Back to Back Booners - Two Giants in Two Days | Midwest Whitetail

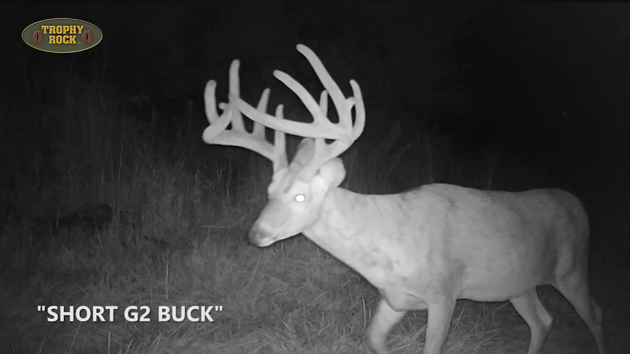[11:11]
and he's been using this spot pretty much since the middle of summer. We named him the short G2 buck.